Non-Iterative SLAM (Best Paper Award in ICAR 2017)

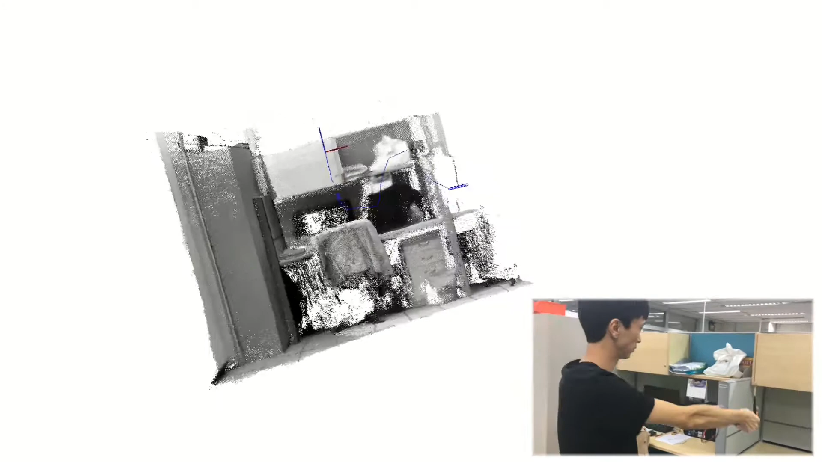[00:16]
such as stereo camera, depth camera and 3D laser scanner.
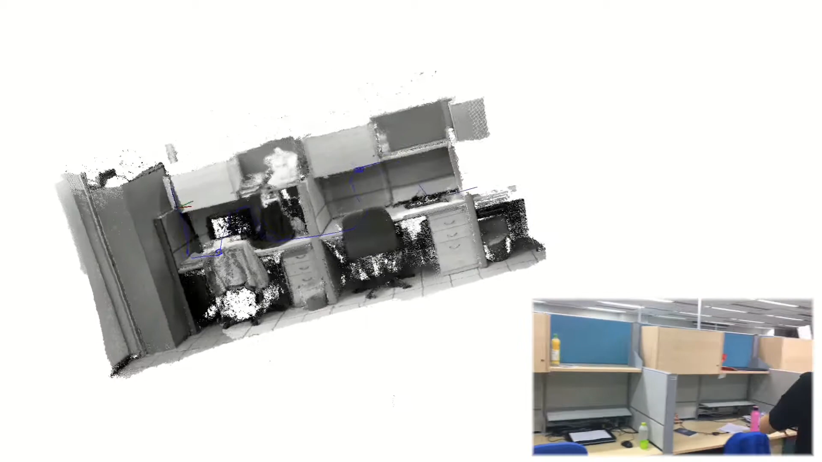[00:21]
On the Intel RealSense Robotic Development Kit that features a mobile level processor,
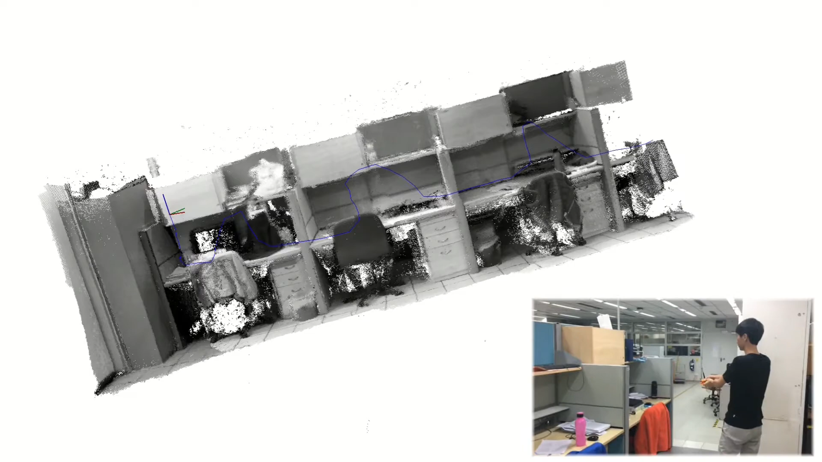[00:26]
non-Iterative SLAM can still achieve high update frequency with high map resolution.